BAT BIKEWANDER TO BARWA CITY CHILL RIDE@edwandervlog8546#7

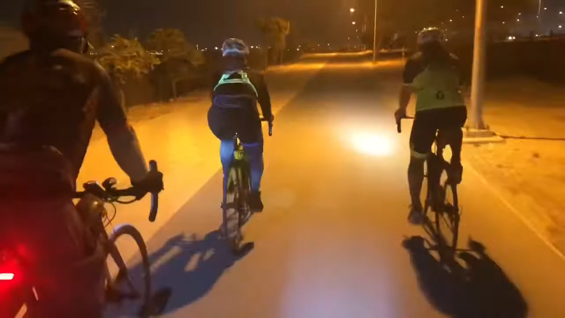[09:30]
Lakas po macho nila. Buntot na nila, buntot. Nasa harap niya. Kaya yung na-central.